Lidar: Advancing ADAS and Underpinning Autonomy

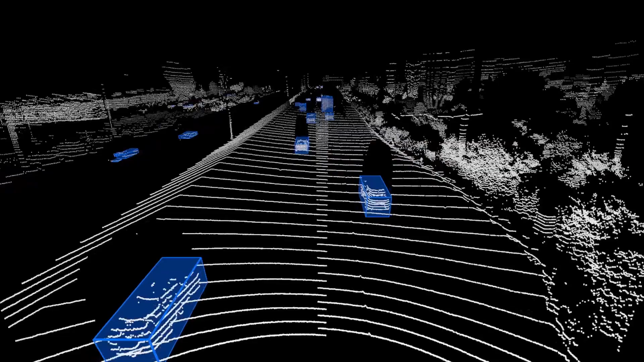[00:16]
A big priority for Luminar over the last couple of years has been getting deeper and deeper into software development based on our LiDAR technology.
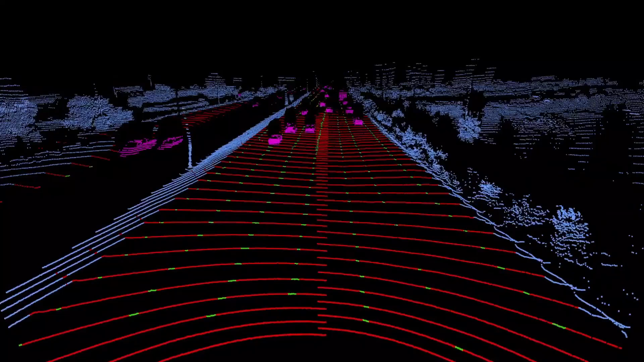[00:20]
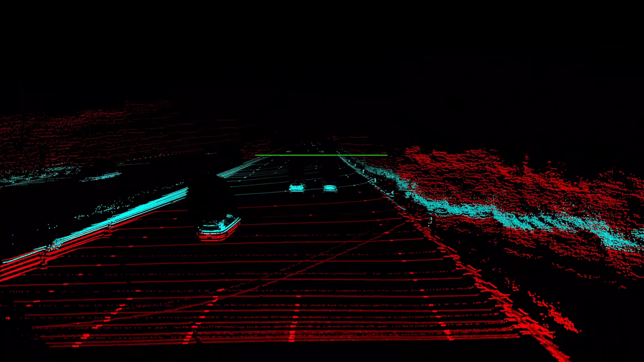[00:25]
So building point clouds is great, but doing something with them is even greater and allows us to have better and better impact.
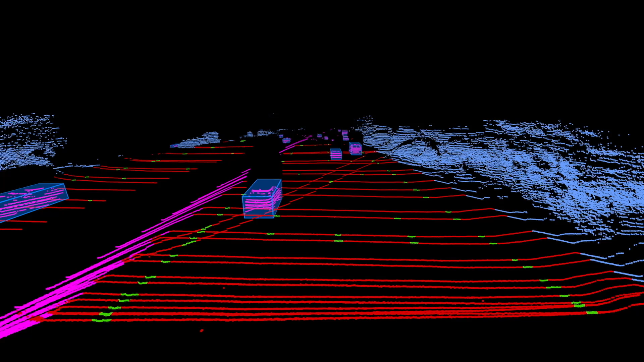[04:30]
where the road edges are, picking up the lane markers and all the other cars and road users and knowing where they are in those lanes.